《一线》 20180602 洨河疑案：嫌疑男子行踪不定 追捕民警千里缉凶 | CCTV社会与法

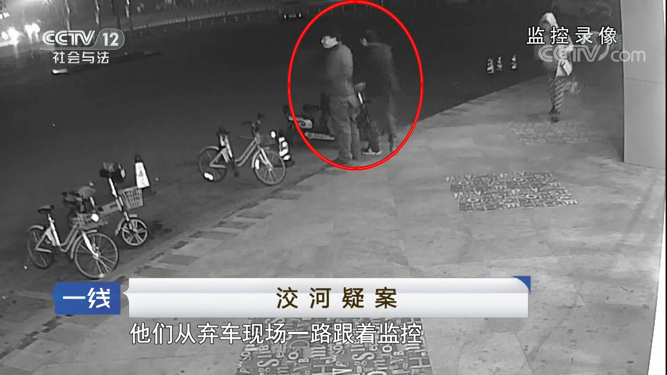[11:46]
一路跟着监控，发现了他们这个在这快餐店，这个进行就餐的这个监控视频，然后才取得这个嫌疑人的正面信息。